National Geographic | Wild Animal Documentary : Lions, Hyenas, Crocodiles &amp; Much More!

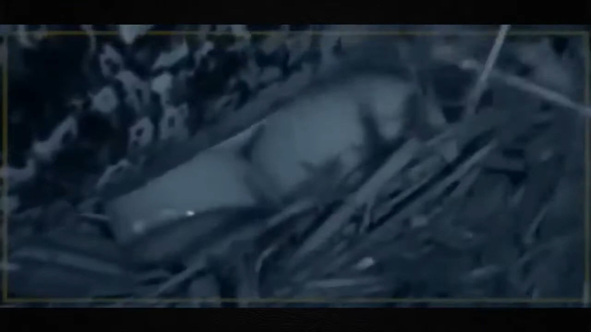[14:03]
Some have been fertilized by the Billabong King, but other males have mated with her as well. Once the eggs are laid, she piles vegetation back on top.
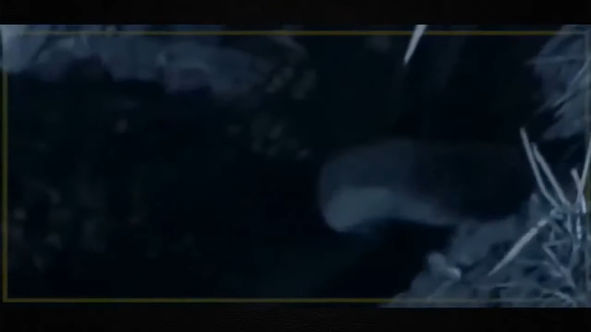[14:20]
It will protect the nest and keep the eggs warm. The optimal temperature for their development is between 30 and 34 degrees.